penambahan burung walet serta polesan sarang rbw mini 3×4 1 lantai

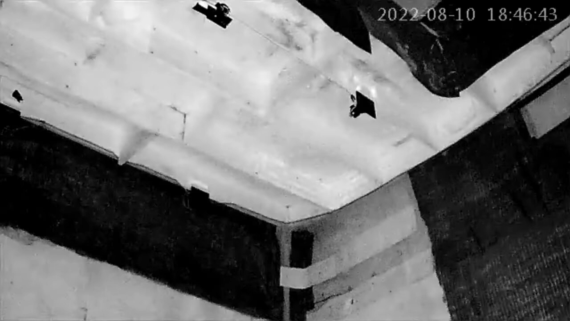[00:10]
memperlihatkan burung walet pulang kandang tepat pada pukul 18.46 menit.
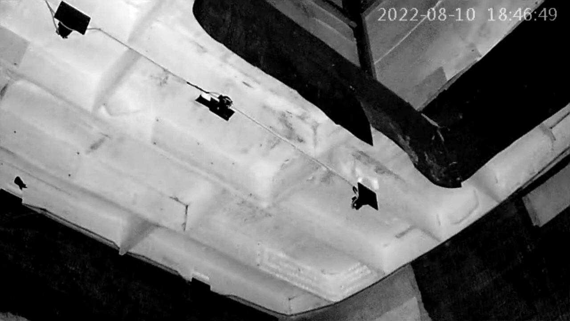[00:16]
Baik, untuk itu simak terus video dari saya.
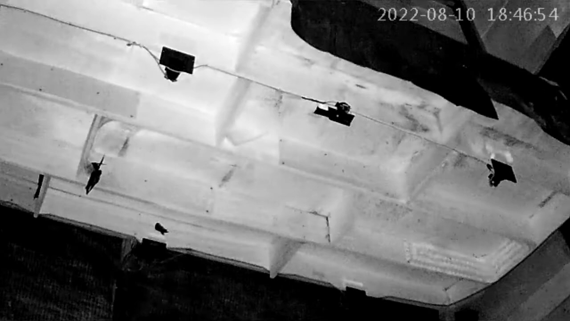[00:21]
Inilah burung walet yang sudah pulang kandang ke RBW mini ukuran 3x4 satu lantai,
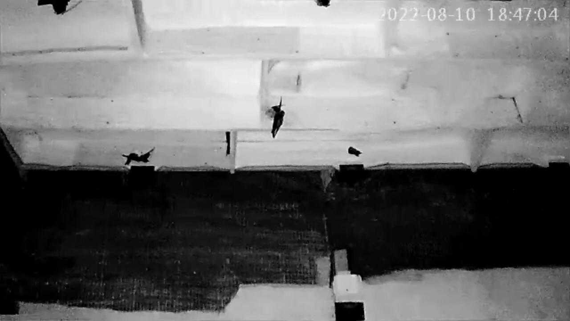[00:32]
hanya menggunakan dinding papan dan serta